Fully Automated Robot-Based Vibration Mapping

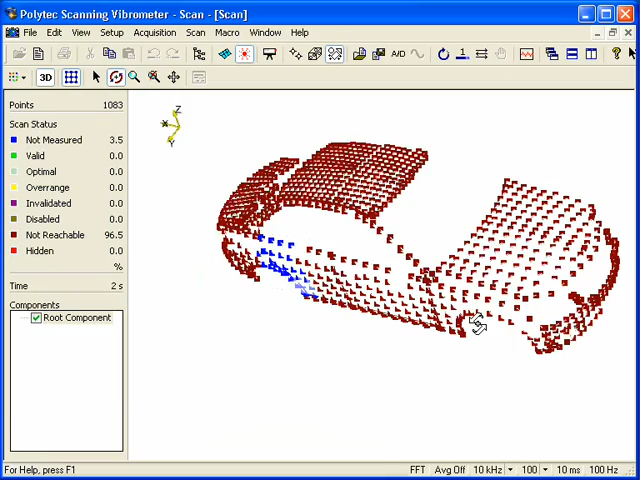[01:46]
Alternatively, the geometry of the structure can be experimentally determined using the automated geometry scanner.
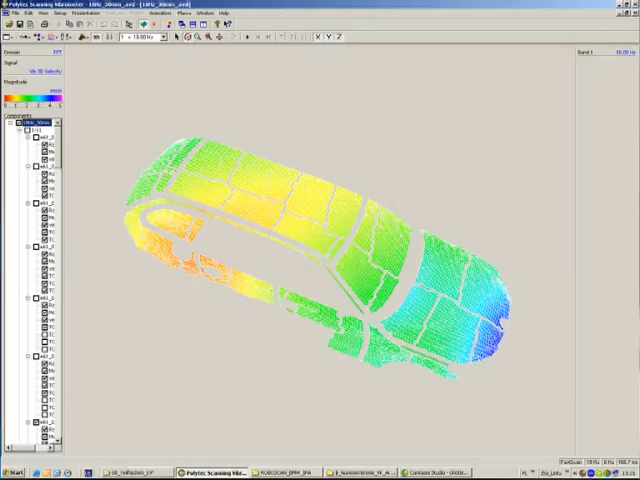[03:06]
Spectral data, frequency response functions and coherence functions at any point on the measurement grid are now available for analysis using the PSV software package.